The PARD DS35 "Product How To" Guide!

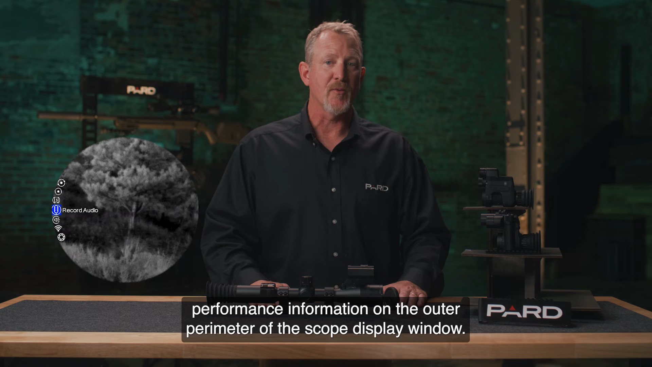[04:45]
You can tell the battery life,
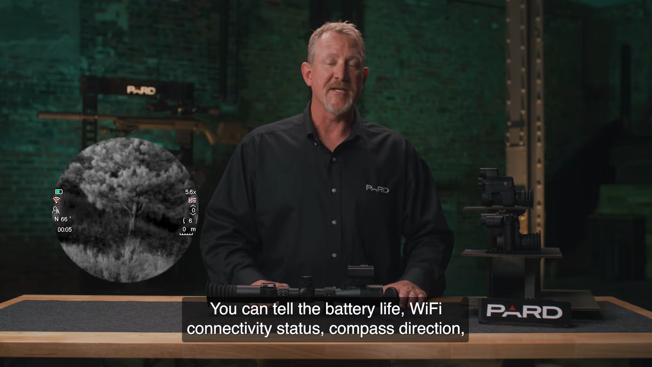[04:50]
Wi-Fi connectivity status, compass direction, zoom level, scene mode,
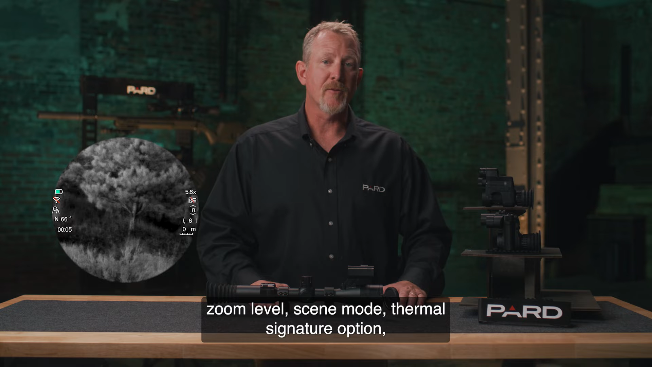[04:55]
thermal signature option, reticle style, and target distance.